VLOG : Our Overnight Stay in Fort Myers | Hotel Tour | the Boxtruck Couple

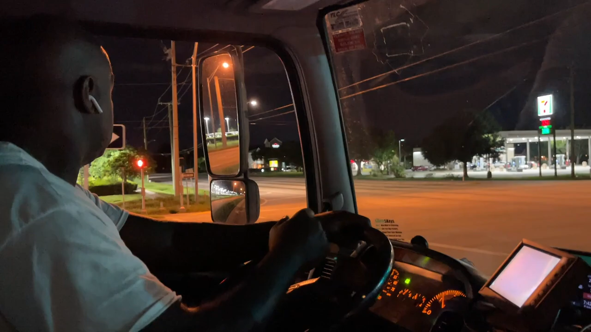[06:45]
You going? We going to the 7-Eleven?
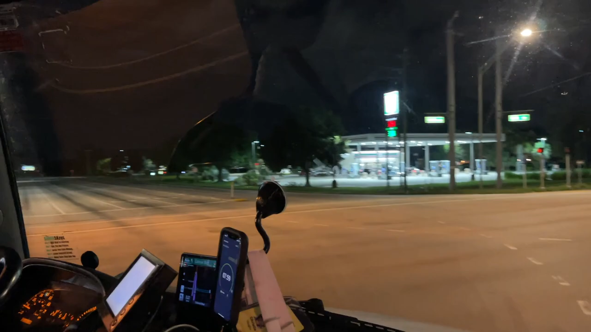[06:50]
No, we're doing a U-turn. He's going to the 7-Eleven.